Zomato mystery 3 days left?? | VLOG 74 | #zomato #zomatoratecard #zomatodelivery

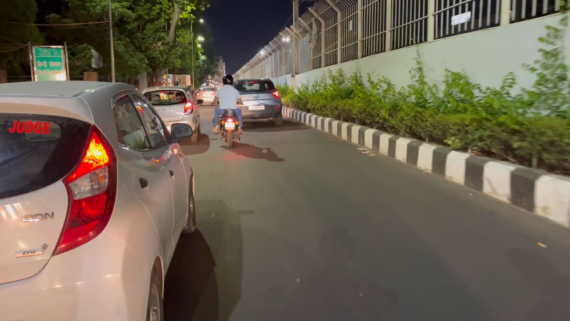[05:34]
जो कि अब देख लो लेफ्ट से राइट साइड में देख लो कितनी तरह से हरियाली लगाई हुई है और कोशिश यही है कि भाई पेड़ पौधे लगाए जाए
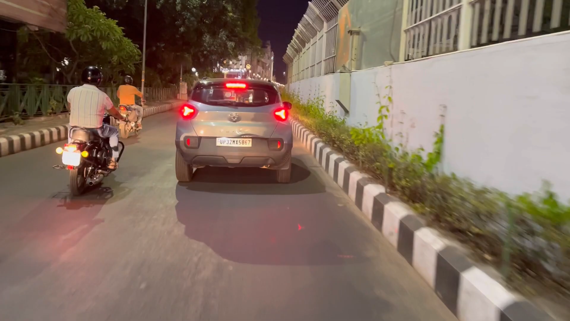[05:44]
और जितने पेड़ों को आप जन्म दोगे,
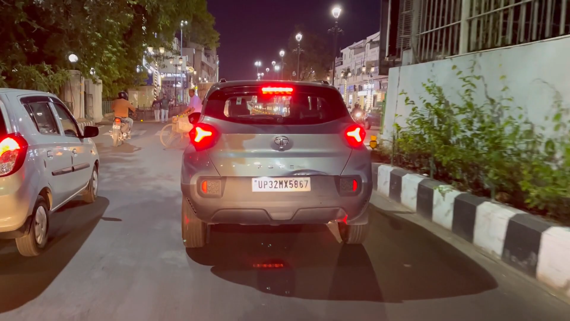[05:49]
जितने पेड़ पौधे उगाओगे उतना बेनिफिट रहेगा अपने लोगों के लिए और बेहतर ही रहेगा।
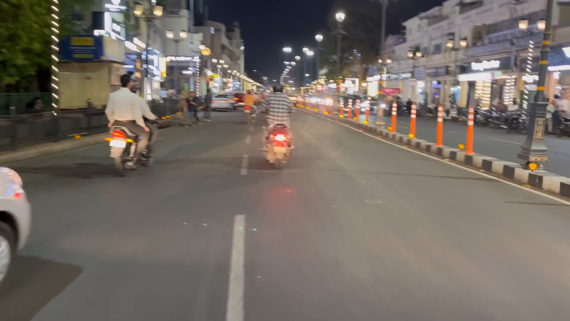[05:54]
आप देखो हमारे लखनऊ की छोटी सी मोटी सी माहौल देखो जरा सा, यहाँ ये हमारे हजरतगंज का मार्केट है और हजरतगंज का व्यू है छोटा है
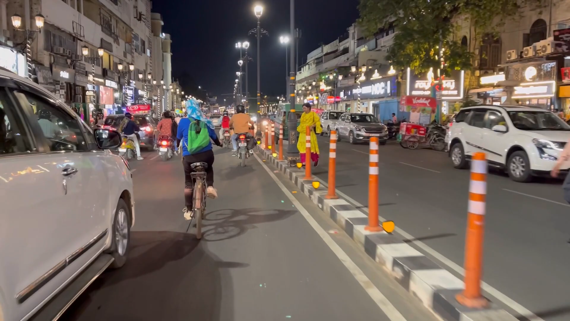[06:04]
और देख लो भाई एकदम ऐसा लगता है कि कहीं मतलब ठीक ठाक जगह पर आ गए हैं। तो बस इतना ही है, थोड़ा ज़्यादा कुछ नहीं है मेरे पास फिलहाल दिखाने को, लेकिन अभी दिखा दे रहा हूँ।
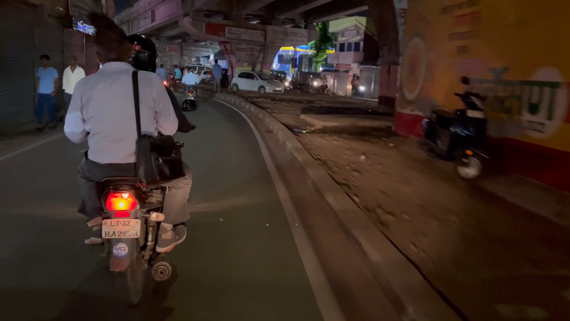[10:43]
मैं थोड़ी दूर तक के चला, थोड़ी दूर तक के क्या, जब तक मतलब जहाँ तक इन्होंने ड्रॉप लेना था वहाँ तक मैं चला। और ये आगे चल के ये फ्यूल स्टेशन पर रुक गए, देखिए लेफ्ट साइड में फ्यूल स्टेशन है,
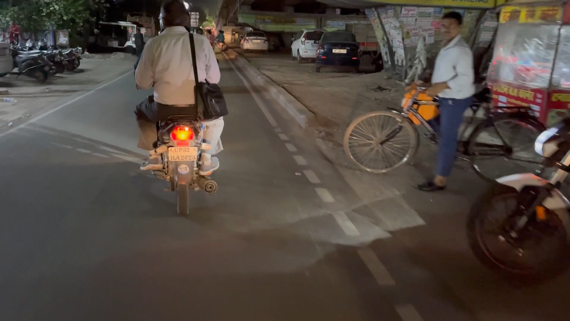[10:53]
इन्होंने कट मारा और ये लेफ्ट साइड में पेट्रोल भराने जाएंगे अभी।
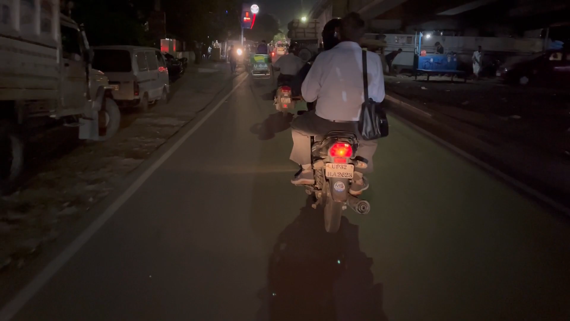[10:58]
ओके, ये वाला पेट्रोल पंप है, हाँ ये दूसरा वाला, वो उस पे तो नहीं, ये फ्यूल स्टेशन है, यहाँ पे ये अपना फ्यूल अप कराने जाएंगे।
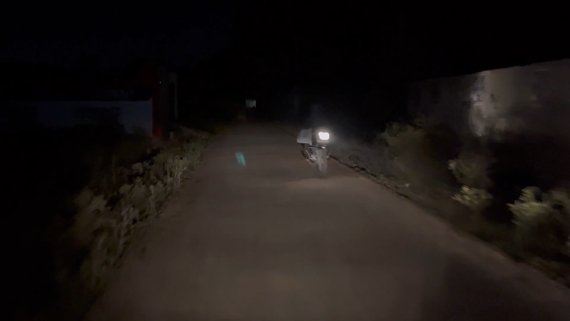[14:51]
जब तक आप ये रास्ता देख लो, कुछ दिखाई दे रहा, जंगल है बिल्कुल जंगल, समझ रहे हो कि नहीं? ये देखो खड़ंजा आ गया।